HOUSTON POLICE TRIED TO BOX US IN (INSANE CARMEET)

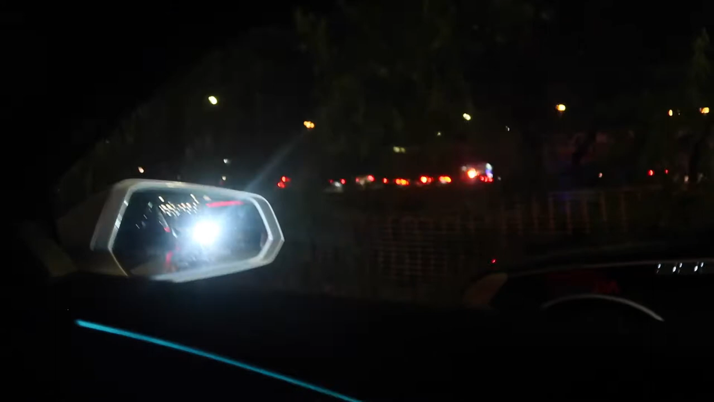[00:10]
Oh, that shut down the whole damn. That way. They out today, boy. Got the whole damn street shut down. Ain't nobody trying to go that way. What is good, y'all? You dig what I'm saying?
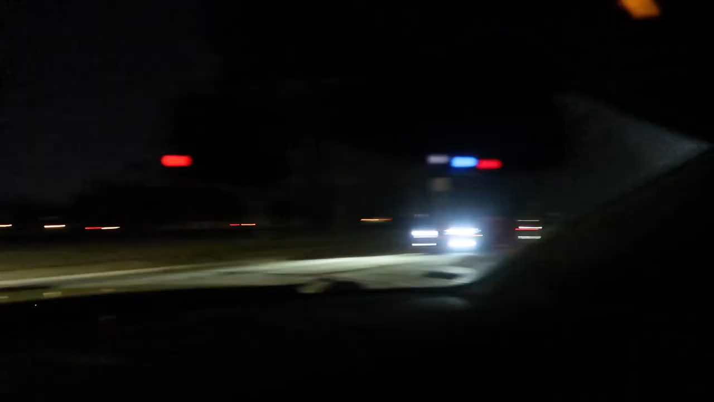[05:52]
Got all the Mopars pulling in. Goddamn. We just got to the second location. Out here in Mexico, of course. But we not finna be done with it and go park on the inside. You feel me? These niggas trying to close the gate and shit, pin people in. We finna park right here on the side of the road where we can park though. I'm just finna pull up. Oh, it's a whole bunch of broken glass right there.
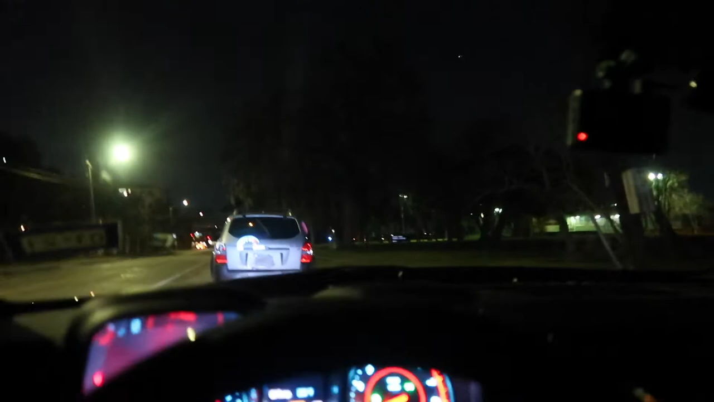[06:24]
I'm not going too far. Probably stay right here. Oh God. Park right here and call it a day, man.
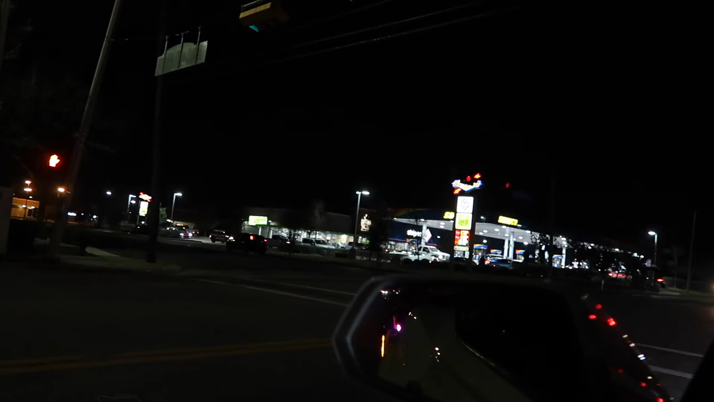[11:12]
We just gonna go to the last spot. The tow trucks in that parking lot.